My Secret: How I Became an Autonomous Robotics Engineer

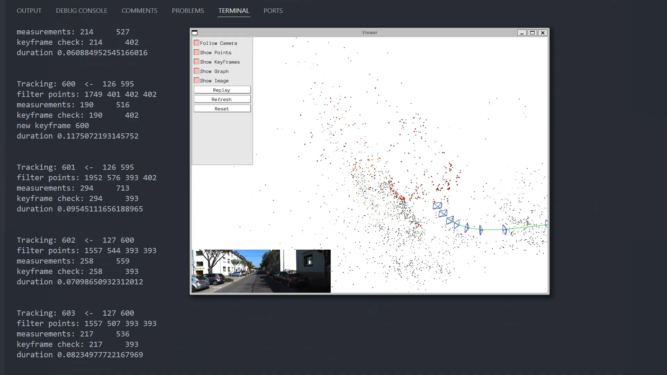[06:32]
Finally, as a Capstone project, you will accomplish a stereo camera-based 3D Visual SLAM. SLAM stands for Simultaneous Localization and Mapping,